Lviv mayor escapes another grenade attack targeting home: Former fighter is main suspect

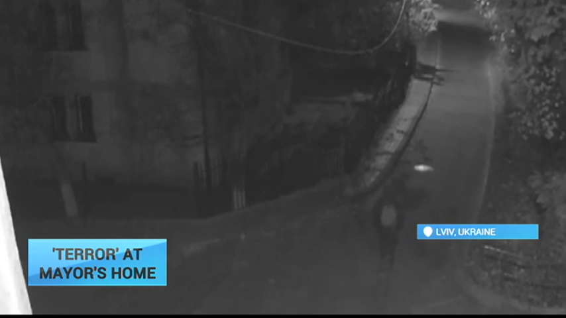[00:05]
this security camera video shows the moment when a man throws a grenade at the home of Andriy Sadovy, the recently re-elected mayor of the western Ukrainian city of Lviv.